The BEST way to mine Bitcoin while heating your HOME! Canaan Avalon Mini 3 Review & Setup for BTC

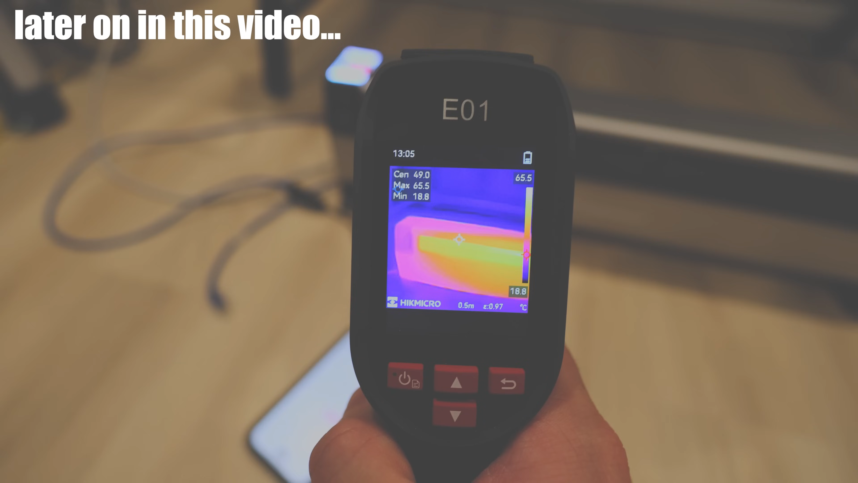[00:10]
It's getting quite toasty now. We are on super mode mind you.
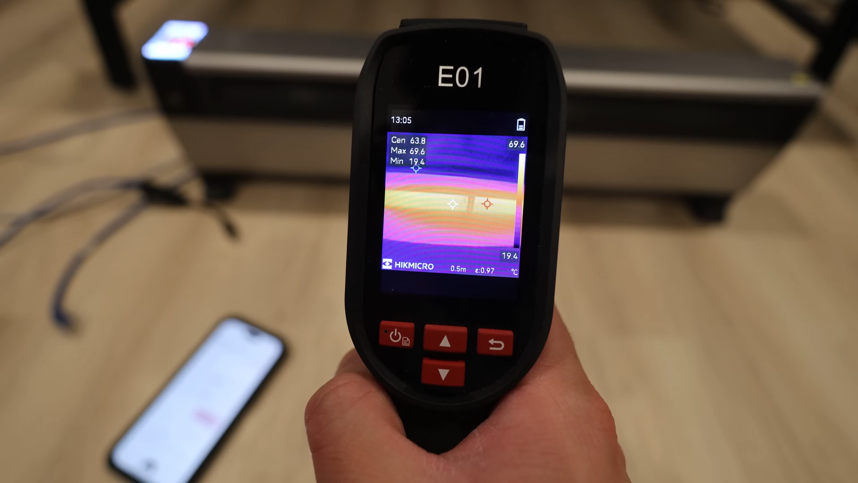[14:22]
And, actually, if anyone wants this kind of information, so,
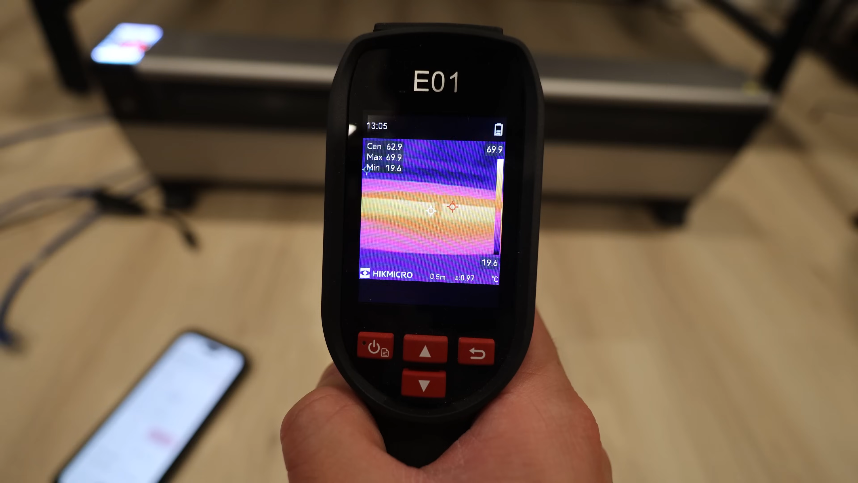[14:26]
On screen: scale top 69.9°C, scale bottom 19.6°C
looks like we are at the hottest point is about 70 degrees Celsius.
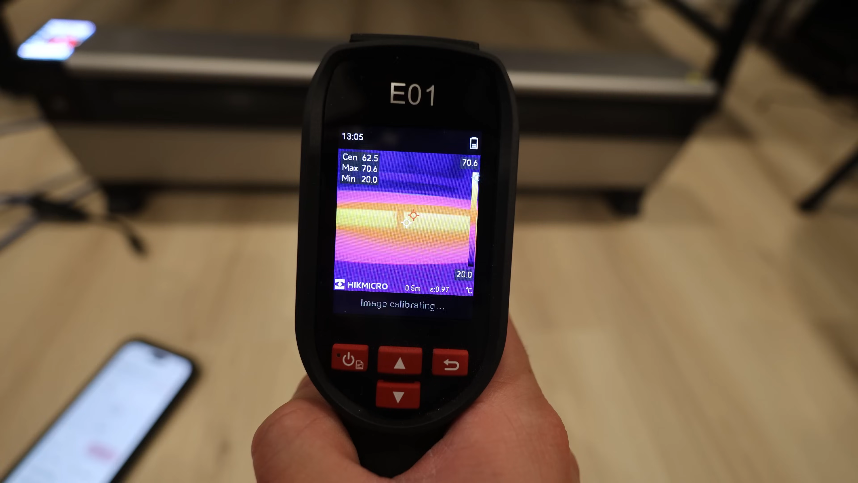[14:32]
On screen: spot 62.5°C, max 70.6°C, min 20.0°C, scale top 70.6°C, scale bottom 20.0°C
Okay. So, this thing is, it's getting quite toasty now. We are on super mode, mind you. Okay.
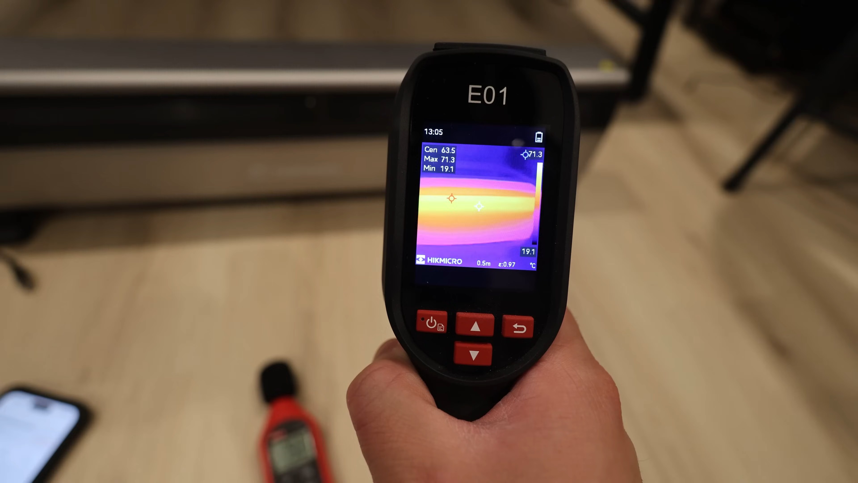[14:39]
I'm probably going to put it back to eco mode. But, yeah, this thing is definitely putting out a good amount of heat now.
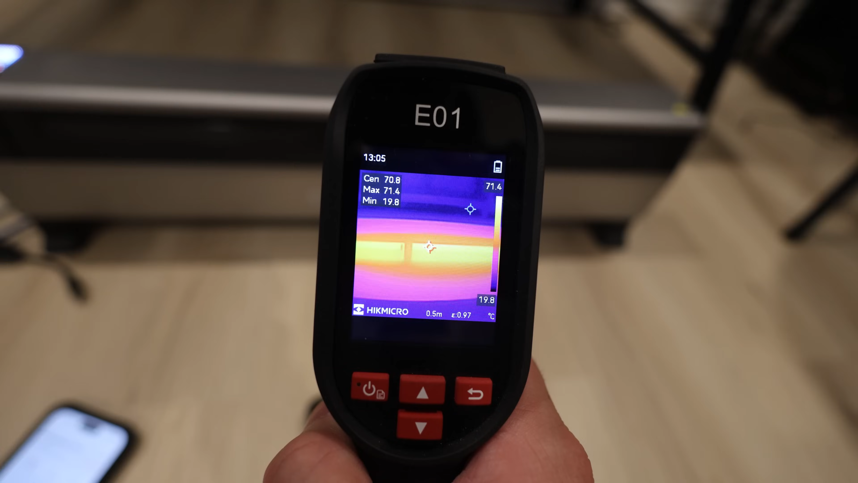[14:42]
And, it shows that we are at 704 watts.